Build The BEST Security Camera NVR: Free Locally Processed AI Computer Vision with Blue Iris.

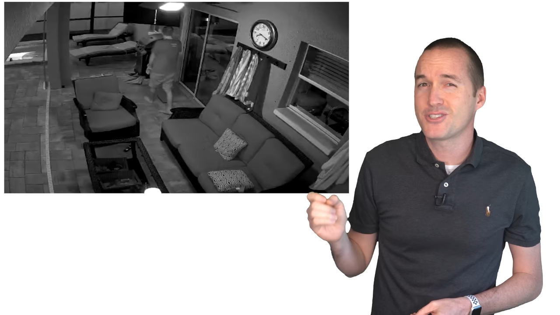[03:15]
and I even have a text to speech event that announces to trespassers that they are being recorded and that I have been notified to their presence if they are detected in the backyard while the house alarm is on.
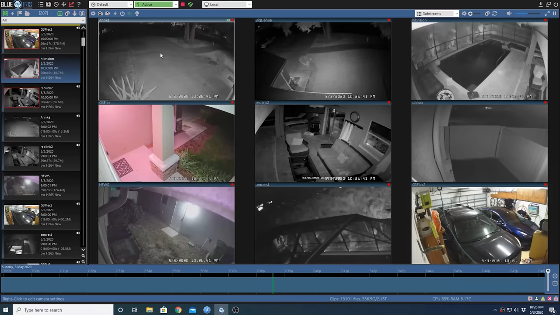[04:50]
To that end, the most important setting and the one that will ultimately make or break your blue iris experience is something called direct to disk recording. This basically means that blue iris will take the exact RTSP stream from your camera and record it without modifying the resolution,